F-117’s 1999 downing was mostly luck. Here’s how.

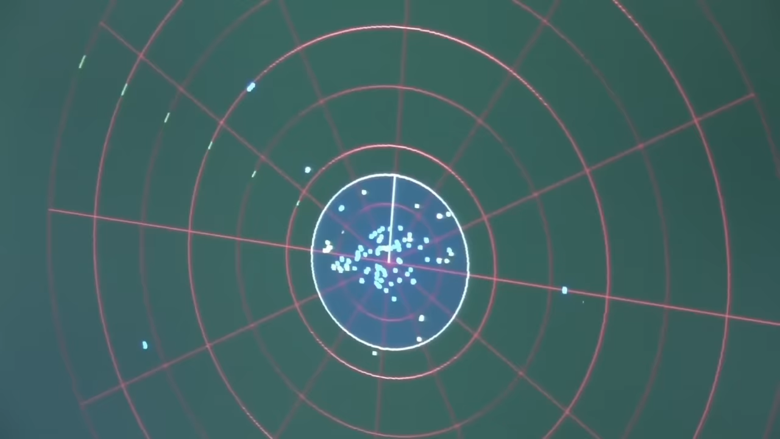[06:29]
At this moment, target search with the fire control radar was also attempted.
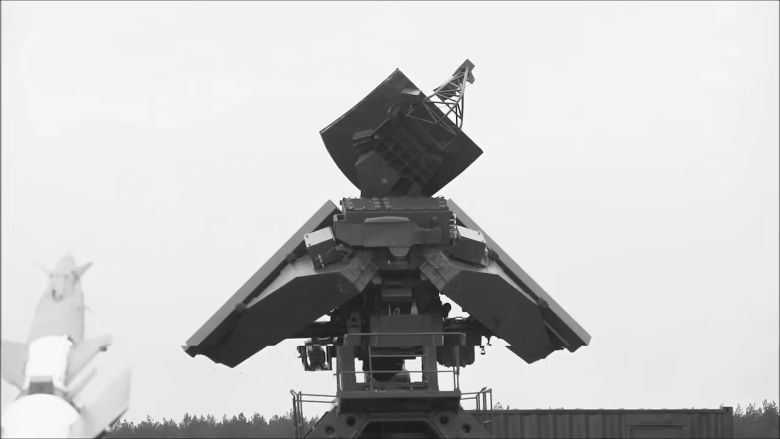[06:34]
All the while the P-18 target acquisition radar continuously tracked the target.
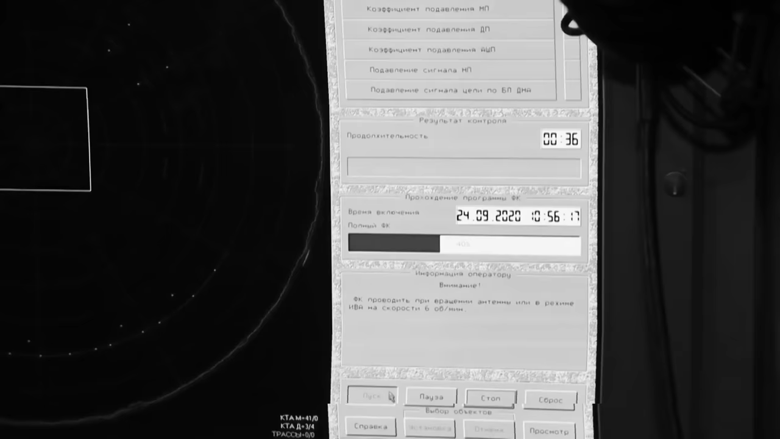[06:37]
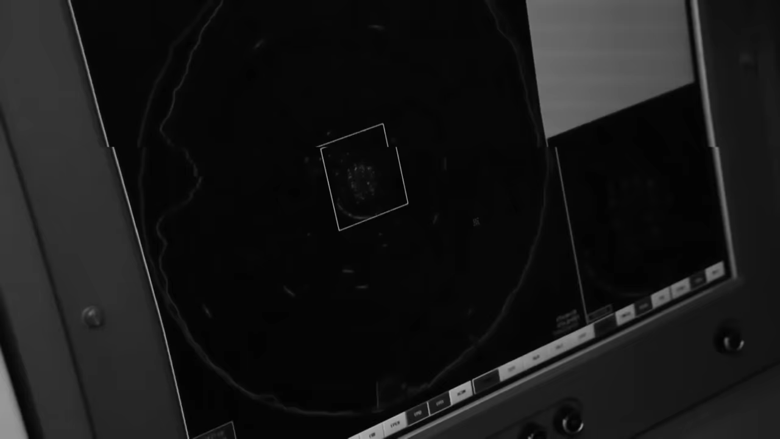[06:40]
The first target search was performed with a bearing of 210 degrees.